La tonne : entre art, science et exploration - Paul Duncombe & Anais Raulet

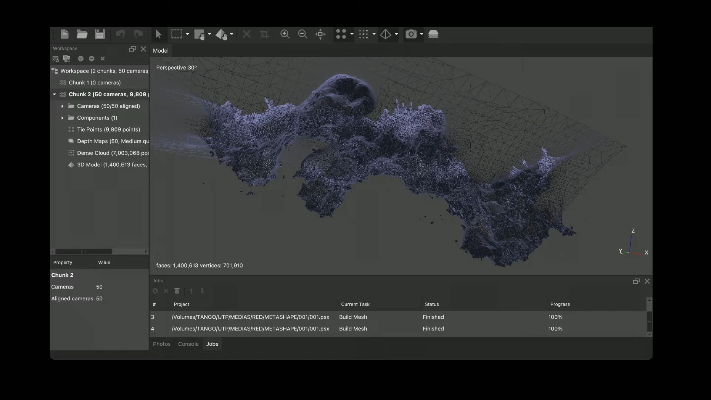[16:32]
et ces données numériques en 3D. Moi, après, ils vont me servir par exemple avec ce qu'on appelle des CNC, qui sont des machines outils qui découpent la matière directement pour reproduire artistiquement parce que là, on voit bien que ce n'est pas ce qu'on s'attendrait à trouver.